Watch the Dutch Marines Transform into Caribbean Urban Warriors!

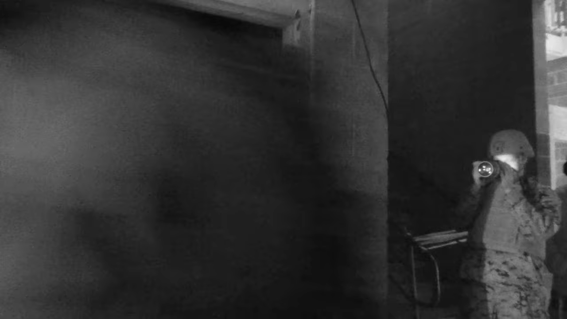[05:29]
gestreken, gaat nu de eerste kamer voor de trap, gaat hij rechts gereden. Ja, geen lopen die kant.